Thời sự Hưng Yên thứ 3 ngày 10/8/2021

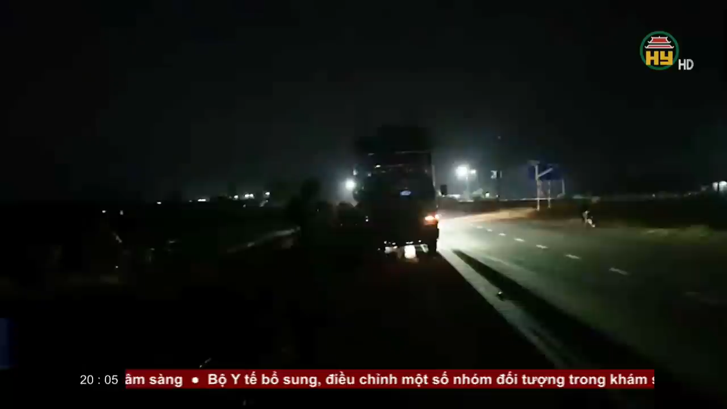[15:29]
Đây là hình ảnh chúng tôi ghi được vào đêm bùng 8 Và dặn sáng ngày bùng 9 tháng 8 Tại